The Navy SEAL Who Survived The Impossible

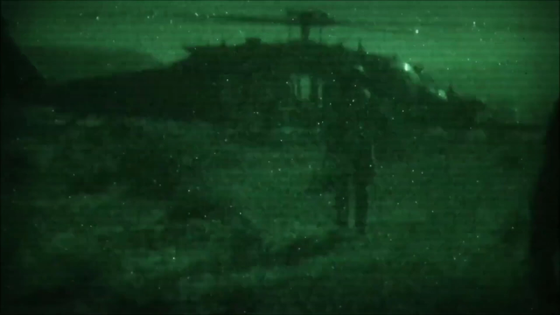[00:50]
In order to reach their targets, they had to conduct the operation at night time. The team got inserted with helicopters about four kilometers away from the initial target.
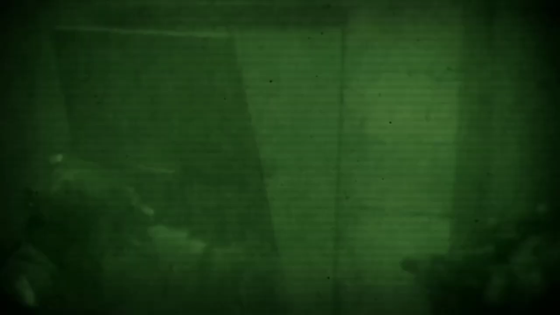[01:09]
They eventually get to the house with four known insurgents inside.
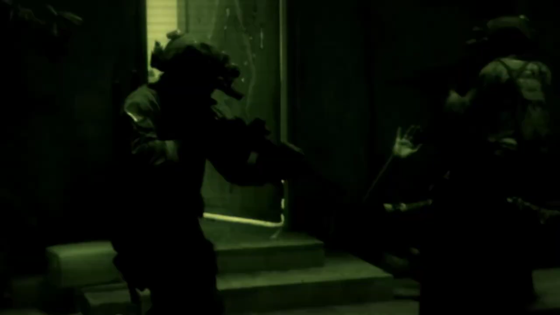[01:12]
The breach team goes up and enters the house and they arrive to a small 12 by 12 foot room.